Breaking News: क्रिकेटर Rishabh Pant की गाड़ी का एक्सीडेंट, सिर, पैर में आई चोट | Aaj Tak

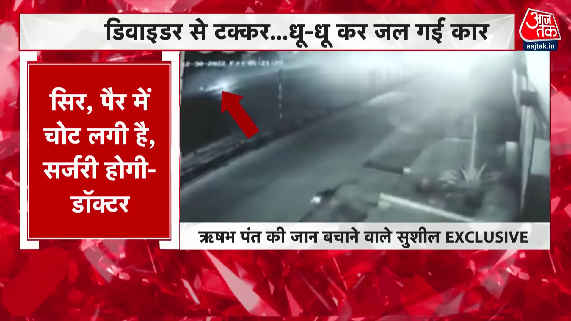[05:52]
ये गाड़ी जल गई सर ये जो क्यों कि कहा जा रहा है चालसर ये पात ये ज्या मिंट में ज्यान बचीए